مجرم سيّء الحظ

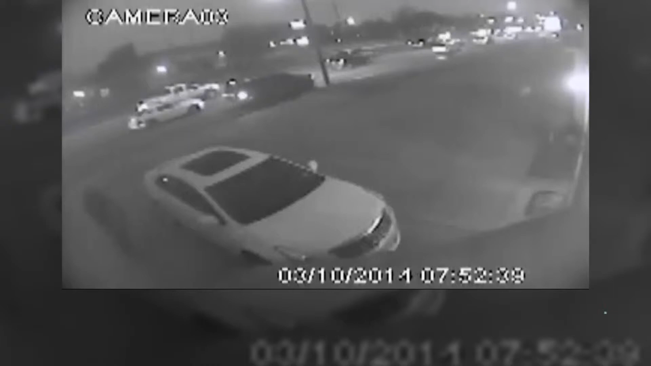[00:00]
إذا كنت تفكر بحرق سيارة أحدهم فعليك أن تشاهد هذا الفيديو يظهر في الفيديو شخصا بقرب سيارتهم بغضاء من ثم يقوم بإشعال ملتوف ووضعه أرضا بينما كان يحاول كسر زجاج السيارة حيث يدوس على الزجاجة وتشتعل قدمه ومن
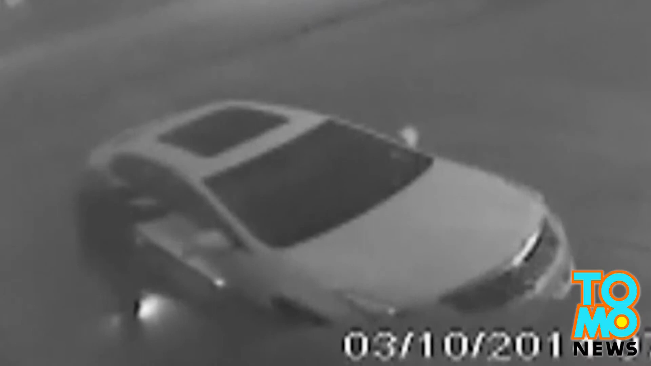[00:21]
ثم هرب وقدمه تشتعل والنار طالت السيارة اشتعلت سيارة الكادلك بفعل الحريق ويقول صاحبها أنه يعرف من هو الفاعل ووصفه ببن لادن سرطة هيوستن ورجال الإتصاء يعملون جنبا إلى جنب في التحقيق الجاري